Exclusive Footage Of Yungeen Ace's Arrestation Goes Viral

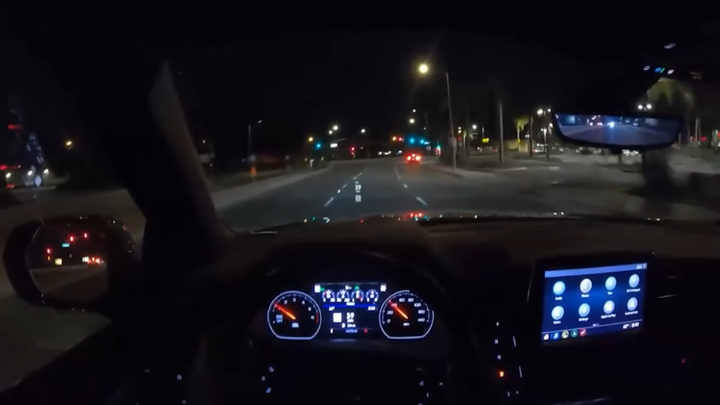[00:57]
Around 8:30 p.m., a rented black Chevrolet Suburban was making its way through the city.